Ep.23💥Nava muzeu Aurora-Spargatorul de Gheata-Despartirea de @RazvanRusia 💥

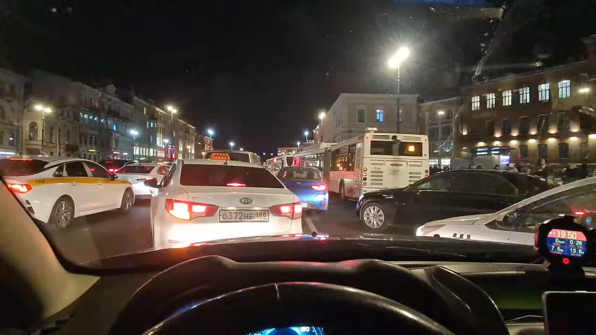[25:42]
Cam blocat aici. Cred că e un fel de mol. Nu știu ce se întâmplă aici, dar mai avem vreo 500 de metri. Vom afla. Așa se intre în gară. Gara din Sankt Petersburg, control de bagaje și apoi trecem dincolo.